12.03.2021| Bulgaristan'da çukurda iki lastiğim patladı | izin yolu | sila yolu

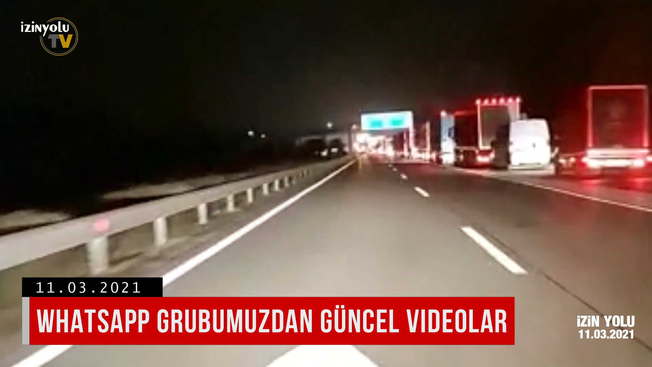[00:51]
11 Mart 2021 saat 20 sıralarında Macaristan-Sırbistan Gümrük kapısındayız. Şu an epey boş gözüküyor.
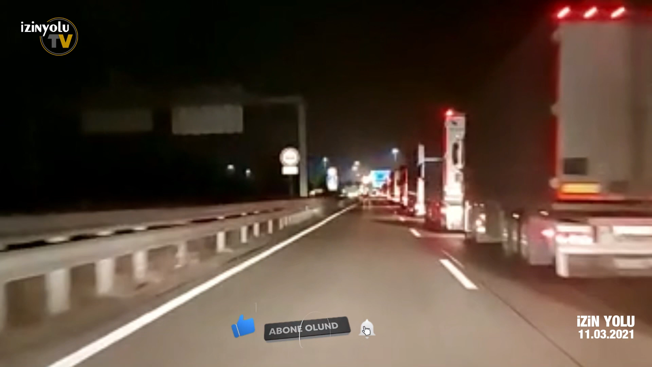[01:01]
Çok güzel geldik. Yollar iyice boşaldı. Budapest civarı epey bir kalabalıktı. Şimdilik çok iyi gözüküyor. Yani sanki 2-3 araba var gibi önümüzde.
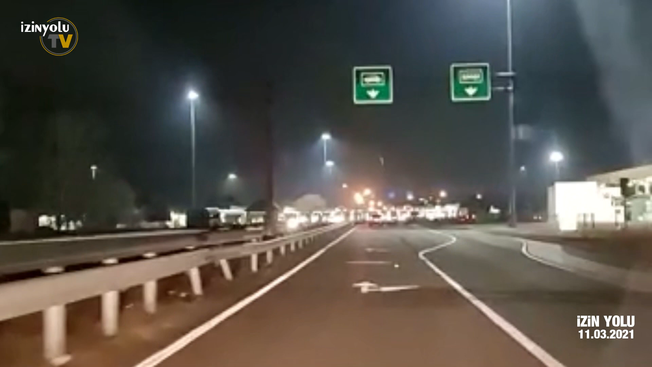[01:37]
Daha sonra yine bilgilendiririz. İyi akşamlar. 11 Mart 2021 saat 21.30. Macaristan'dan Sırbistan'a geçtik. İlk benzin istasyonundan bir telefon kartı aldık. 5 Euro'ya. Orada hemen takıldı. Kasadaki çocuk takıyor. Tavsiyem kasadaki çocuğa
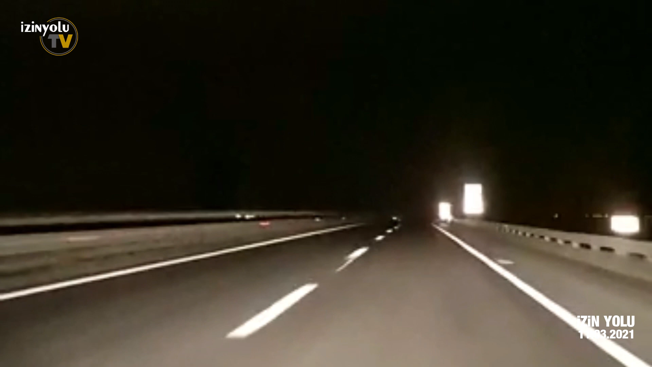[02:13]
telefonun dilini de değiştirin. Ben onu düşünmemişim. Sırpça bütün her şey biraz zorluk çektik ama başardık en sonunda. Gördüğünüz gibi daha erken saatlerde olmasına rağmen yollar bomboş. Yol bomboş. Tabi bir de Mart ayı olmasından dolayı. Yollar çok temiz. Çok rahat gidiyoruz.